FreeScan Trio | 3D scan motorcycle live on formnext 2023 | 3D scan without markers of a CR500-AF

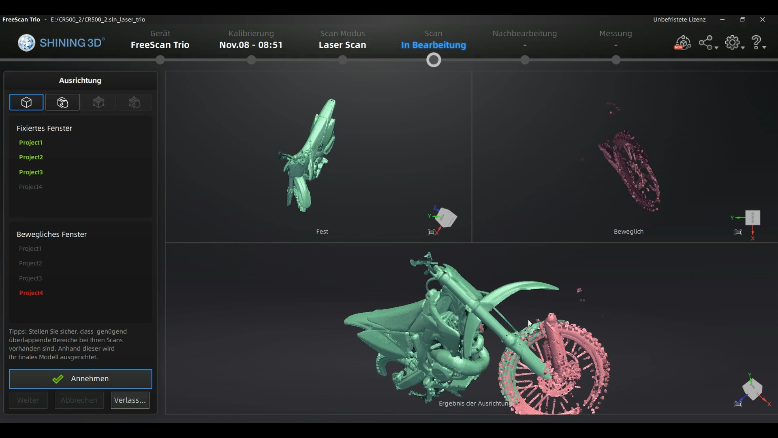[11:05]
I didn't even merge a lot of scan views so it was quite comfortable to generate a quite complete model of the motorbike. There is some areas that are not able to be scanned without markers. As a standard I could have used some tracking help tissues like I did in one of my previous videos but I think in this case for example scanning the rims it can
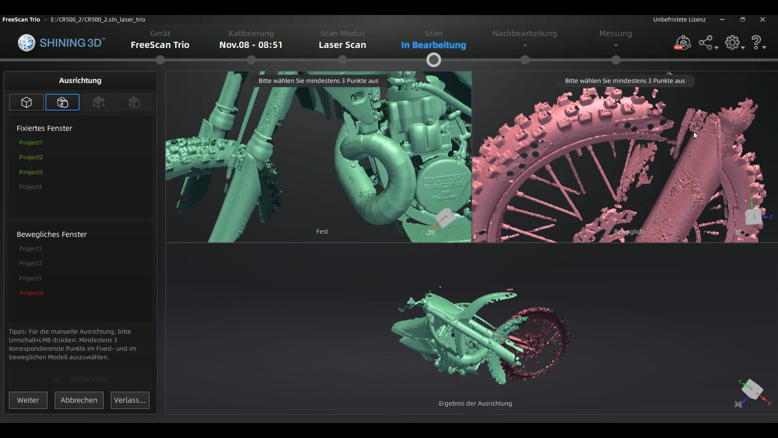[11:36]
be even easier to scan them with markers and I will be able to capture as well very fine geometry like local screws or as well the chromed sprocket connections and so on. So I started to scan the front wheel but shortly I realized that I'm running out of time because we had been on a public fair
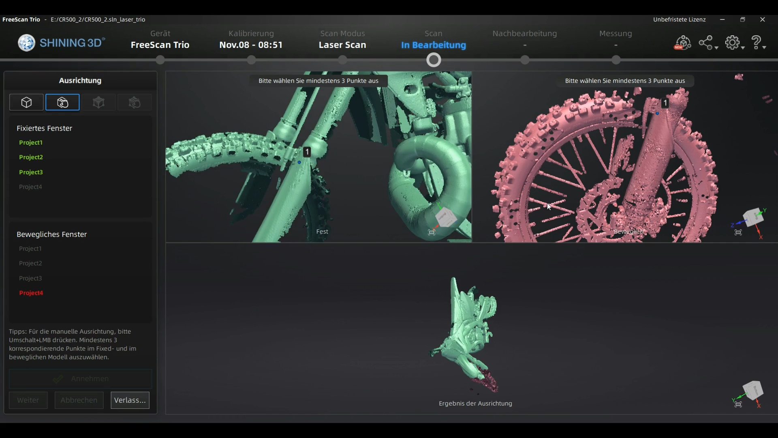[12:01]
and there wasn't actually so many time slots to continue scanning
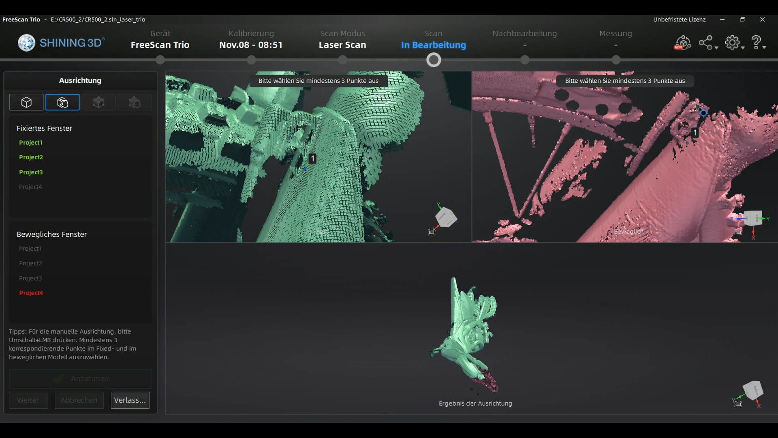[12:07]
and I just made a scan with markers
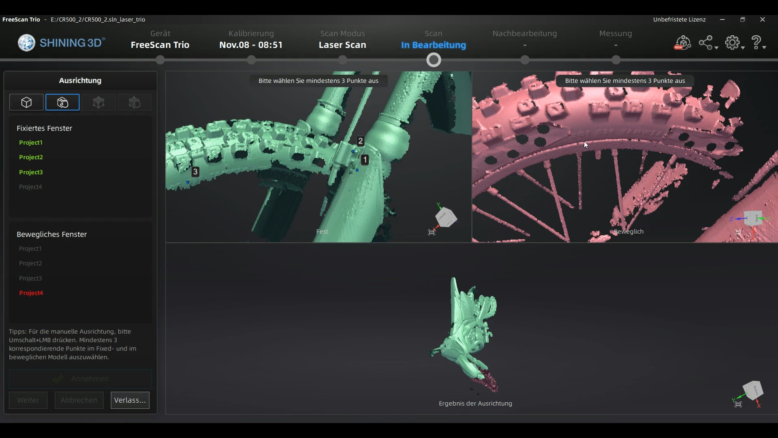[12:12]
on the front wheel from one side to merge it in to see if it's possible and I